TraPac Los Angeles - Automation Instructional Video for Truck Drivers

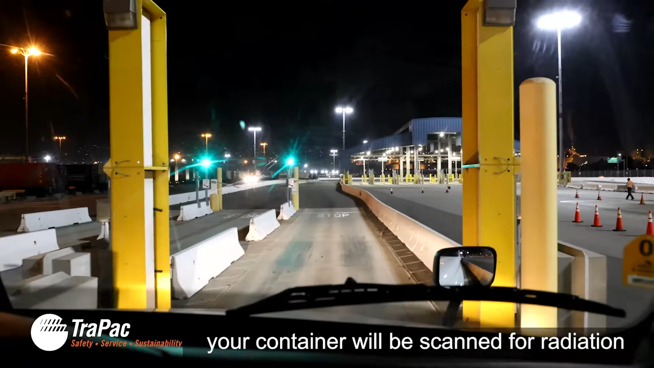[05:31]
As you drive through, your container will be scanned for radiation by the yellow pillars.
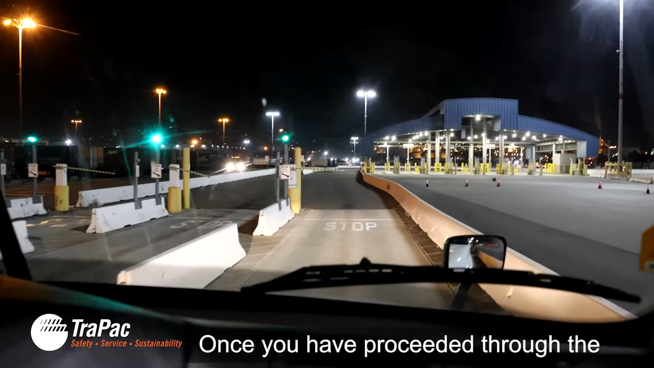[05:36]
Once you have proceeded through the U.S. Customs Radiation Portal,